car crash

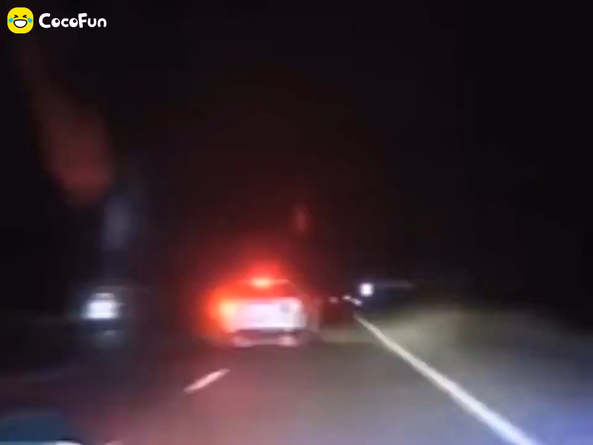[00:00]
off the road. Pull off the road. Go under the shoulder. The right shoulder.